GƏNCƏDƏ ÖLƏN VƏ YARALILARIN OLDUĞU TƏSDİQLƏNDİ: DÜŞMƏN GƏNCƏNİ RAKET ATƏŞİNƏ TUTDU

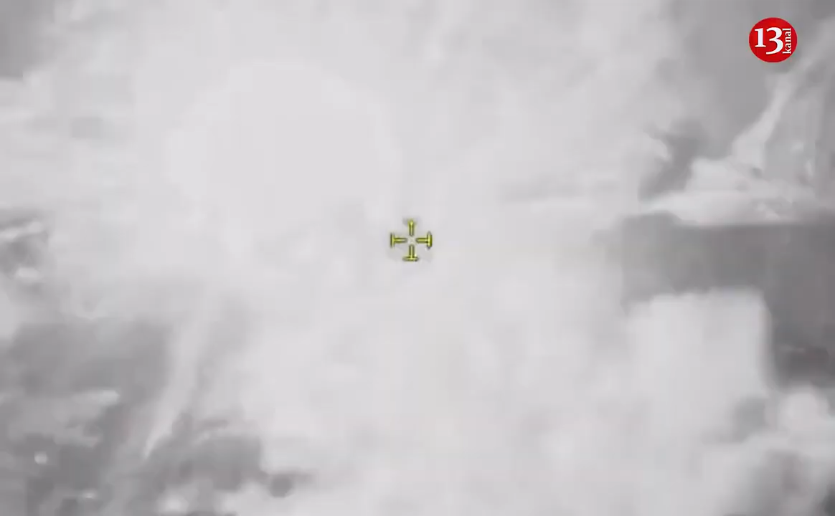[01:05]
Əvvəlcədən bildirildiyi kimi, ordumuz tərəfindən dərhal adəfat cavab tədbirləri görülüb.
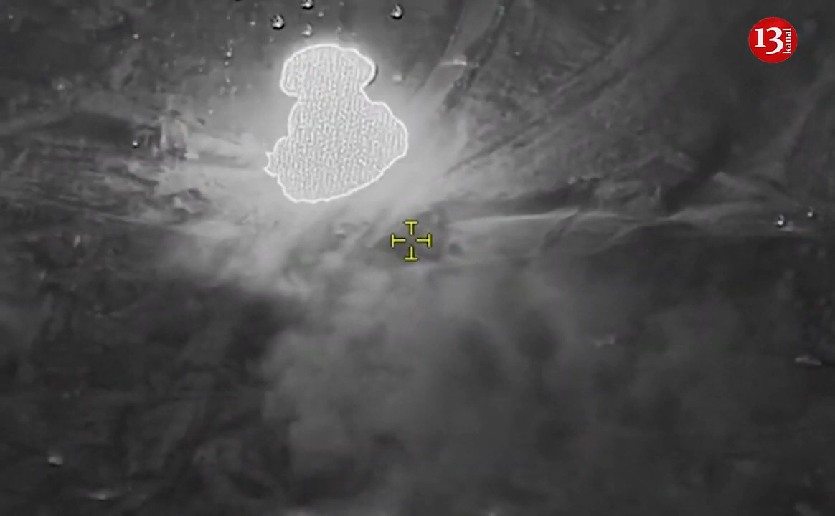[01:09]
Beləliklə, Xan kəndi şəhərində həyəcan siqnalı verilib və şəhərdəki hərbi nöqtələr bombalanıb. Bombarman görüntülərini isə Müdafiə Nazirliyi rəsmən yayınlayıb.